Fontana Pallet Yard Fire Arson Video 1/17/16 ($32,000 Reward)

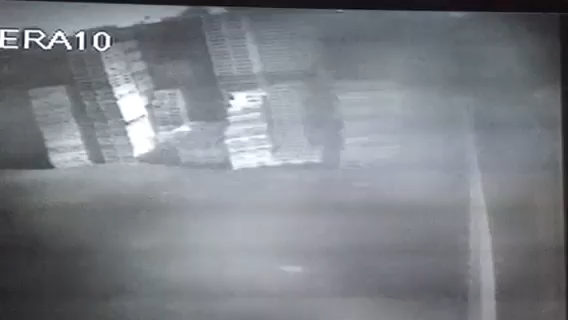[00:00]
okay so if you pay attention to the right corner of this camera recording on the top right corner you will see a vehicle a truck pull over opposite side of the road somebody opens the door and gets off goes to the back of the truck and carries a canister with some